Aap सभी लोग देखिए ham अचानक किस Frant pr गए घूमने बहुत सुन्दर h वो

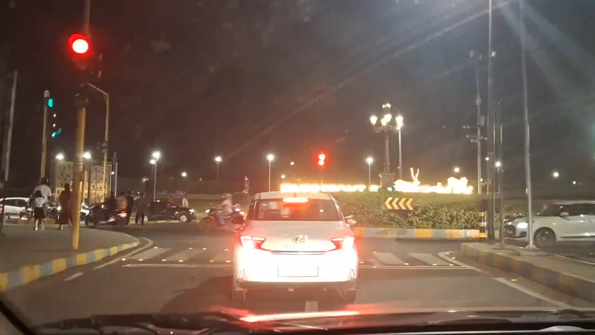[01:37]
हम लोग आ गए हैं गाइस, देखिए किधर से निकलेंगे हम
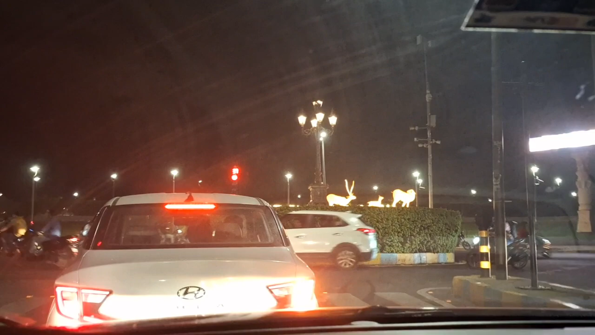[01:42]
लोग। ये देखिए फ्रेंड्स, हम लोग अटल ब्रिज पे आ चुके हैं। और वो देखिए रिवर फ्रंट,